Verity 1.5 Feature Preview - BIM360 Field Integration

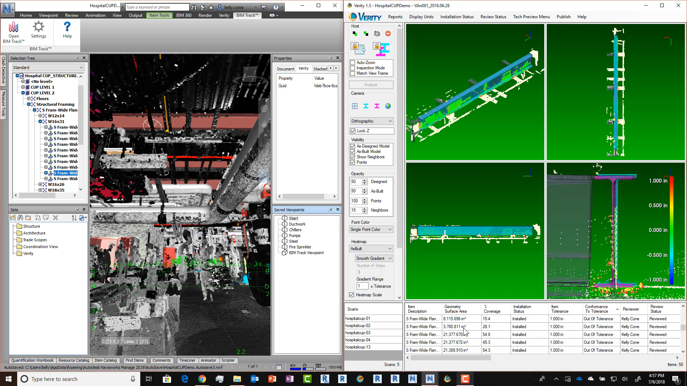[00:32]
So you can see here that we can go to BIM 360, log in, select from our projects, and create issues as well. So I'm going to go through and grab everything that is non-conforming or missing or occluded, and I'm going to go ahead and go to the BIM 360 integration and hit Create Issues. This is going to go and create draft issues in the BIM 360 field platform, and those draft issues are then going to show up within the web app so that you can assign them to different parties, add additional information, any of the things you would do in the BIM 360 field application with a normal issue that you created.
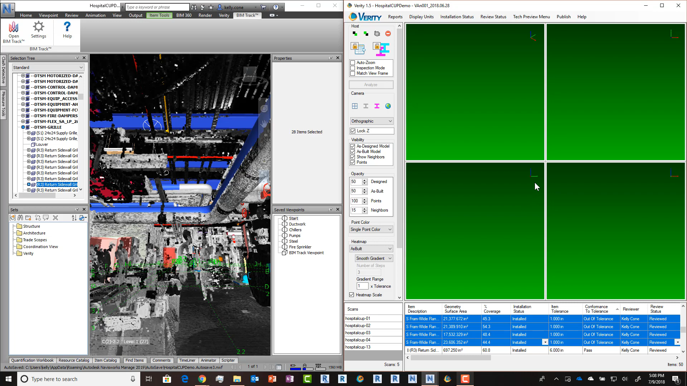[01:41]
This will also take a little bit of time publishing all these issues, so we're going to speed this up a little bit. Once the upload is completed, we'll get an error message if anything failed to upload, and then we can go take a look at what came into the BIM 360 site.